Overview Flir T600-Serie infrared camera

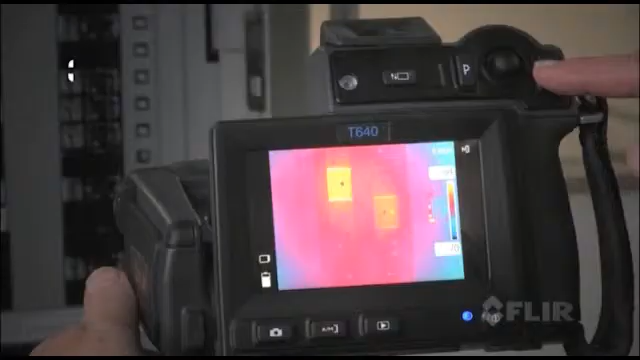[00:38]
Featuring the best IR detector in its class for outstanding vivid images and detailed accurate temperature measurements.
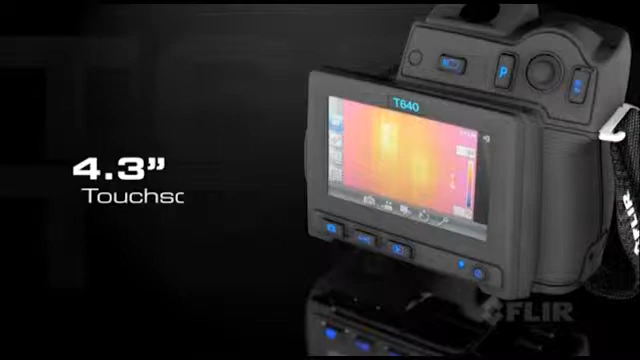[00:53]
to fine-tune images and radiometric data.
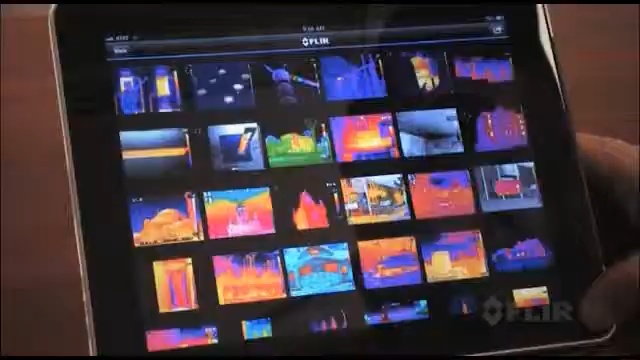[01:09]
Import images from the camera, refine them further and create reports.
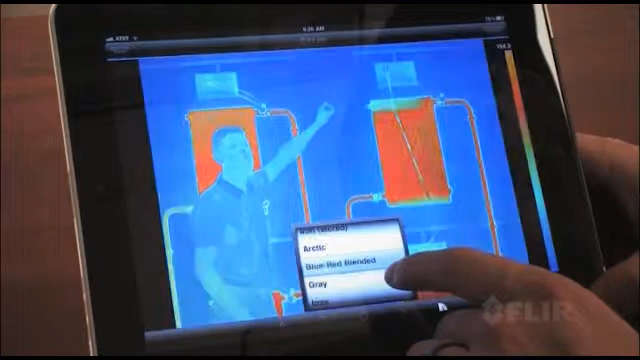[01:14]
Then present the results on-site or by email. It's an efficient way to make a big impact.
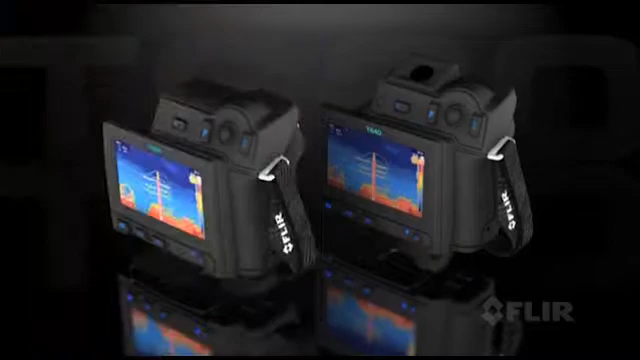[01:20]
All these features and more come with both models.